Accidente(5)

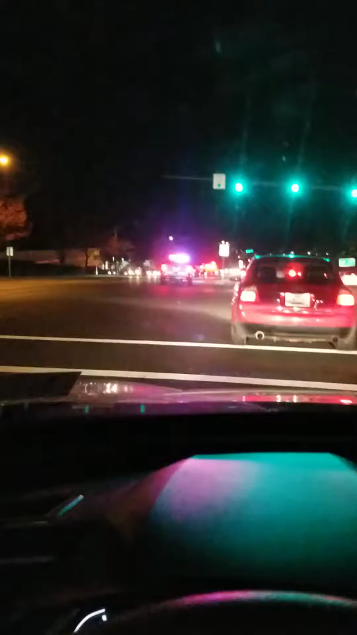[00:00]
Señoras y señores, la prometida es la deuda. No encontramos la minivir. Yo estoy aquí al ene de comerme el rojo. Vemos como el policía ahí abajo se paró para parar el tráfico.
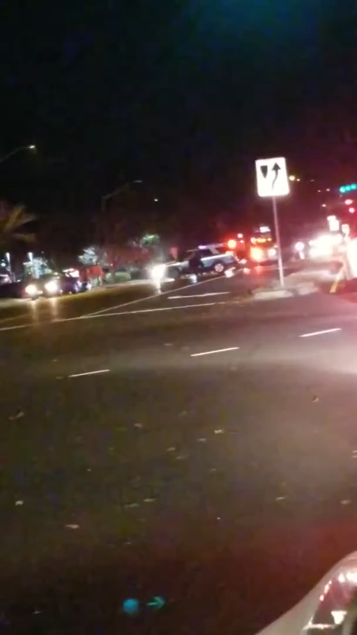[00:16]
Aquí ha pasado unas cosas espampanantes, unas cosas increíbles, un chocamiento de siete pares.